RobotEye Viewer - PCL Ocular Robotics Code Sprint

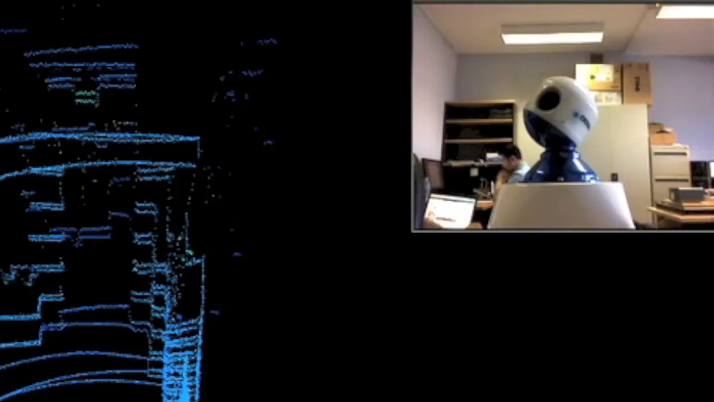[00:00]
Robot Eye Viewer is an application for viewing live point cloud data acquired by the Ocular Robotics LiDAR sensor. The application was developed during the Point Cloud Library and Ocular Robotics CodeSprint.
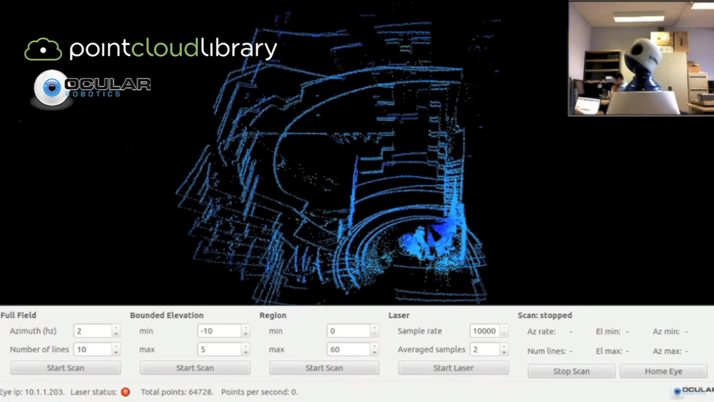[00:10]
The application features a visualization window with
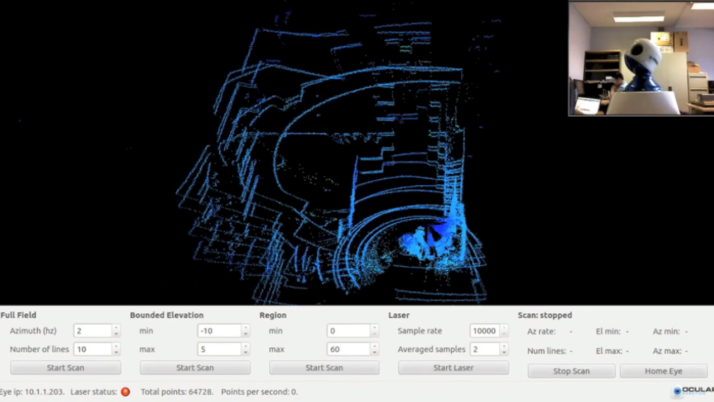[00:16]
controls at the bottom for adjusting the sensor scan parameters.
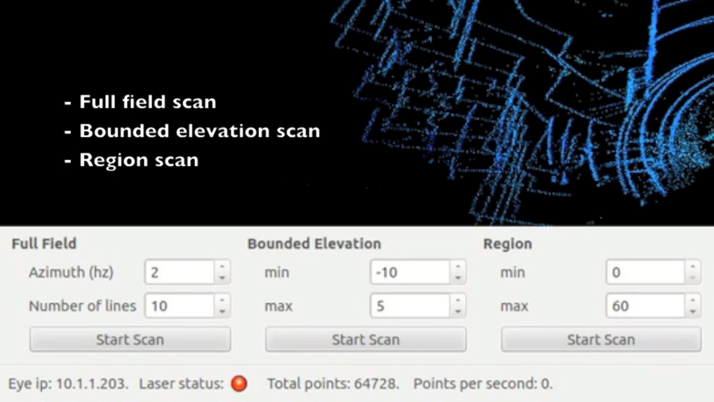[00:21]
The sensor has three scan modes, full field, bounded elevation, and region scan.
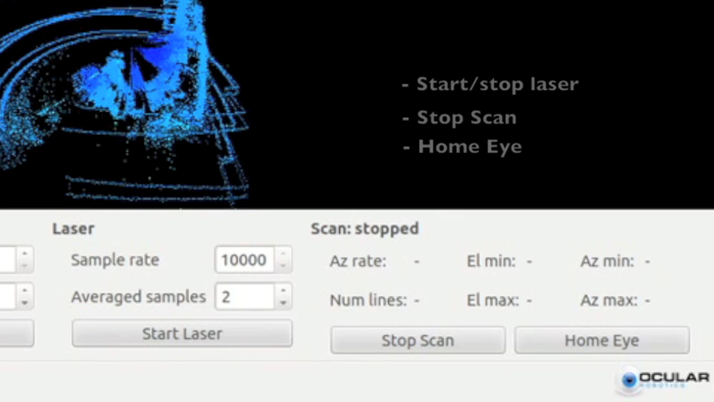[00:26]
The controls on the right adjust the laser sampling parameters and start and stop the laser.
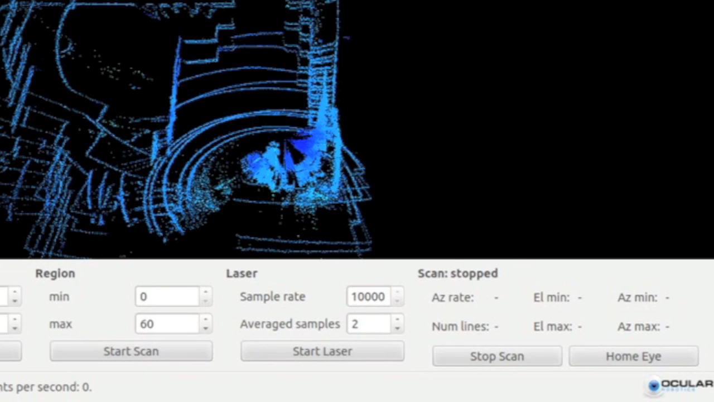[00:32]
I begin the demonstration with a full field scan,
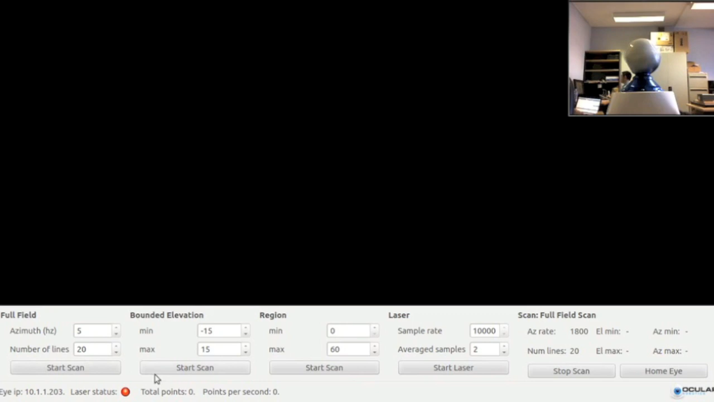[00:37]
then click Start Laser to begin acquiring LiDAR data.
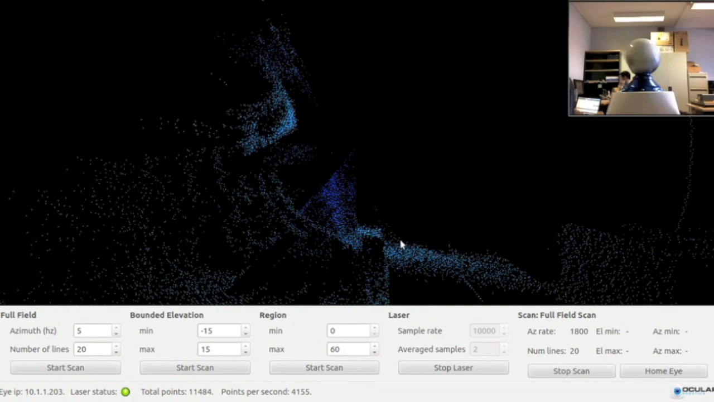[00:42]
The point cloud is colored by laser return intensity values.
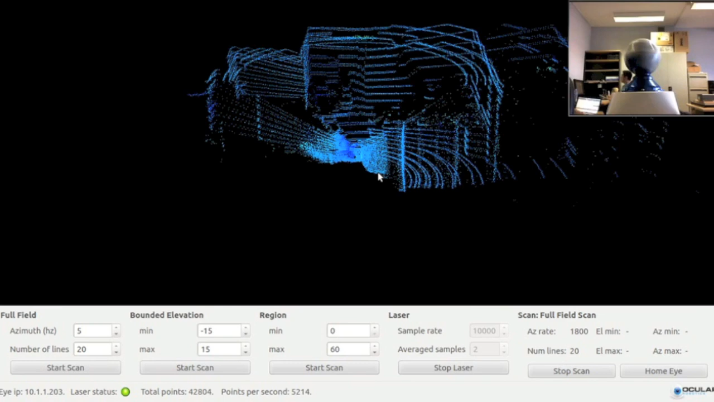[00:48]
The application has an adjustable limit for maximum number of points. When the limit is reached, newly acquired points will replace old ones,
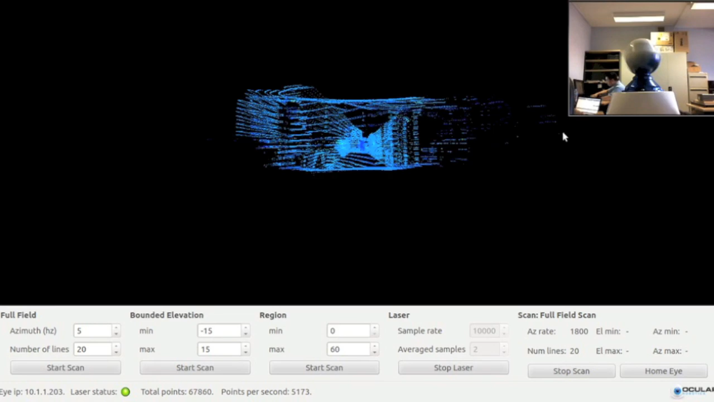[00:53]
so you may notice some points disappearing from the view. The robot eye is now doing a full field scan using the parameters set by the application.
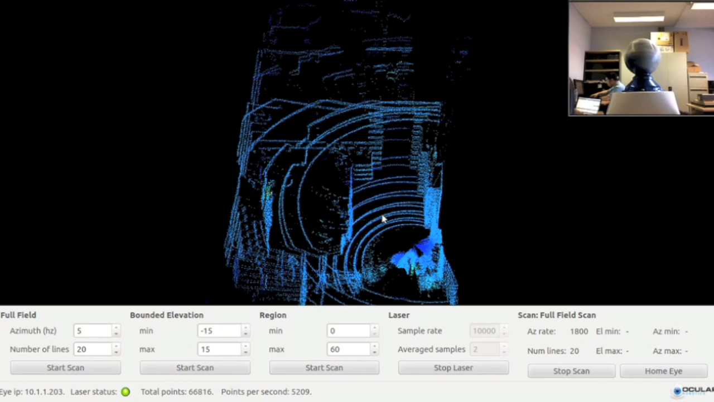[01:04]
The sensor rotates with an azimuth rate of 5 Hz and collects 20 scan lines as it sweeps through the full range of elevation angles. Next, we'll begin a bounded elevation scan. We can enter the minimum and maximum elevation angles, then click Start Scan.
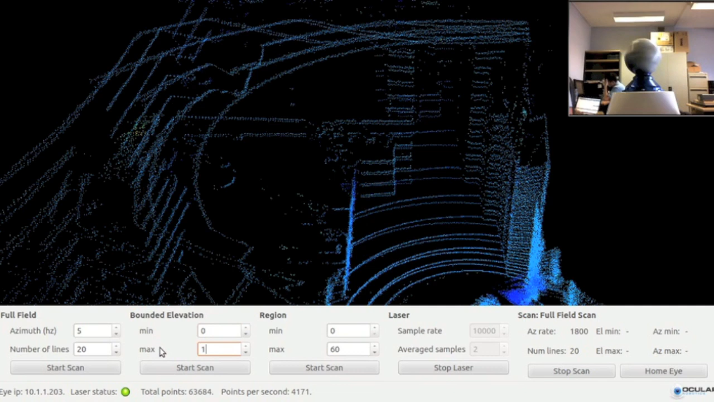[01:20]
The sensor will transition from its full field scan into the bounded elevation scan mode. Now you'll notice that the 20 scan lines are collected while the laser sweeps just through the 0 to 5 elevation angle range. I can continue modifying the scan parameters to update the scan pattern.
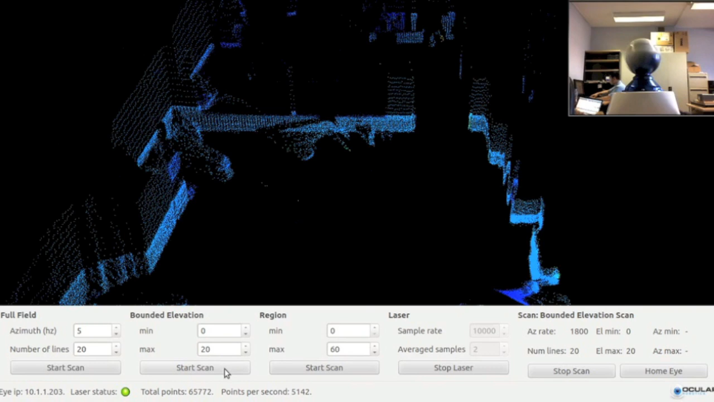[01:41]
The robot eye sensor adjusts its scan pattern while the point cloud data stream from the laser continues uninterrupted. Communication with the robot eye uses a simple UDP messaging protocol.
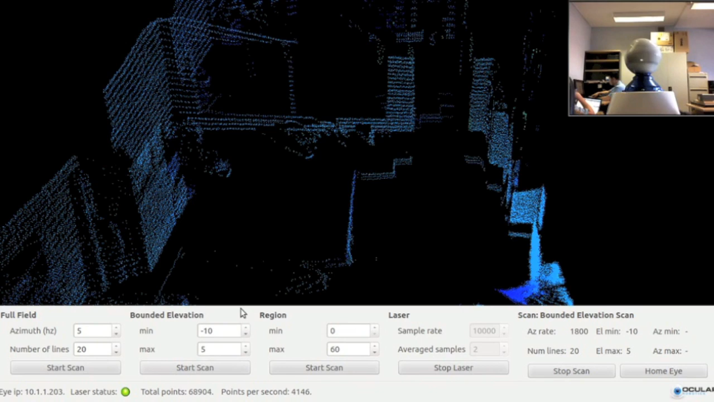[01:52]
The LiDAR data acquisition is implemented using the point cloud library's sensor grabber interface.
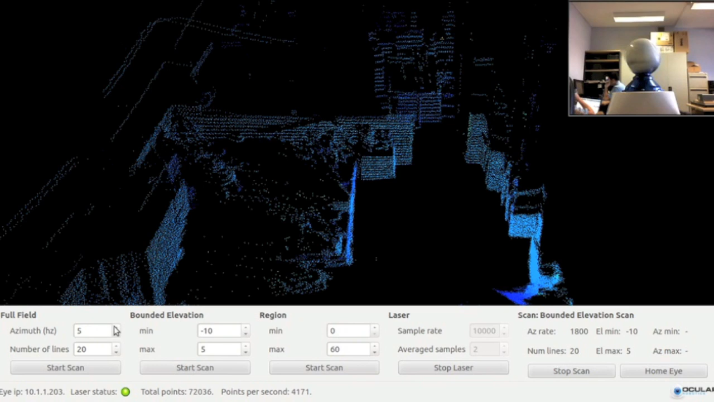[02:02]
Now I am adjusting the azimuth rotation rate from 5 Hz to 10 Hz, causing the robot eye to sweep the elevation range twice as fast. Next, I will change the number of scan lines from 20 to 100. The robot eye will now acquire 100 scan lines while it rotates at 10 Hz and sweeps the full field elevation range.
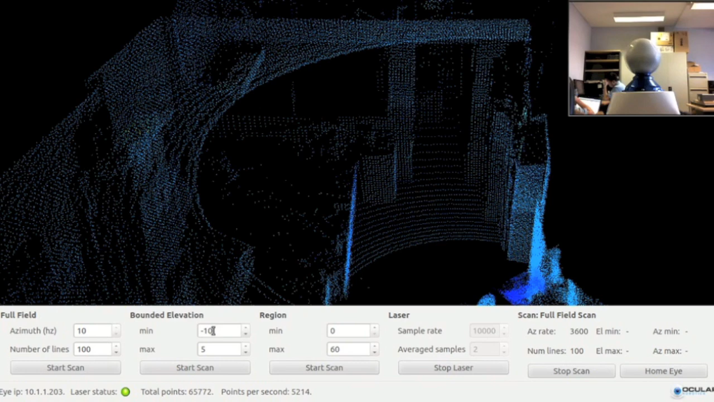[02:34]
Setting the number of scan lines to 1000 causes the robot eye to acquire data at a fine resolution.
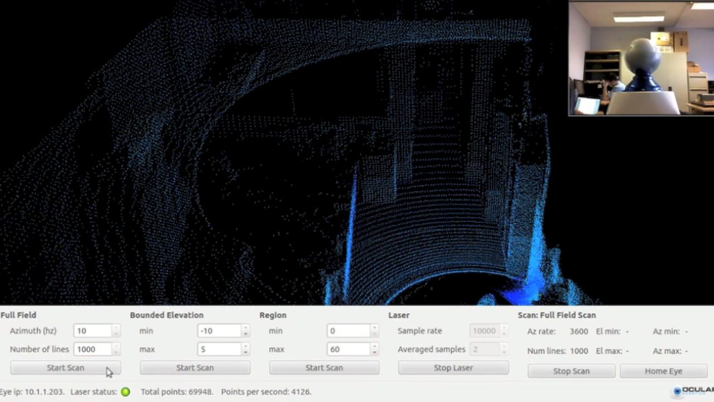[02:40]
At this scan rate, it would take about a minute and a half to sweep through the full elevation range.
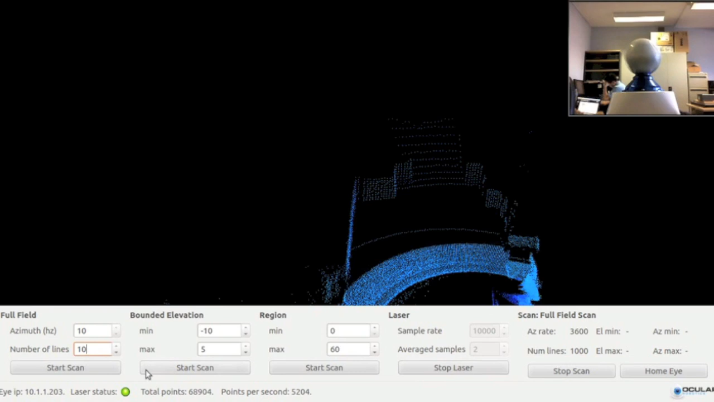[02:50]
Now I will lower the number of scan lines to 10 and then set the azimuth rate to 1 so that the robot eye rotates slowly and acquires LiDAR data at a finer resolution along the scan line.